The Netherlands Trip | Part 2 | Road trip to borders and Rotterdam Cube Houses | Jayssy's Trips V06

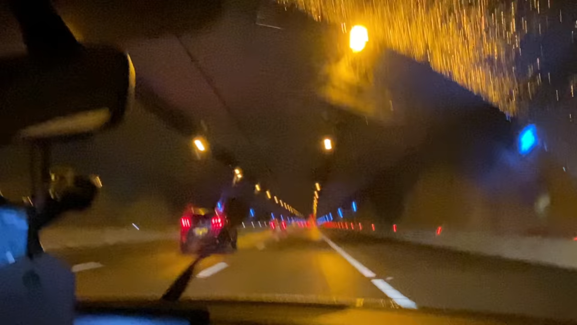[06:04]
Wala nang ulan, pero yung wiper naka-on pa rin. O, diba? Tot yan. Mahirap pag umamahaling sasakyan kasi pag ano, umulan, automatic manda yung wiper.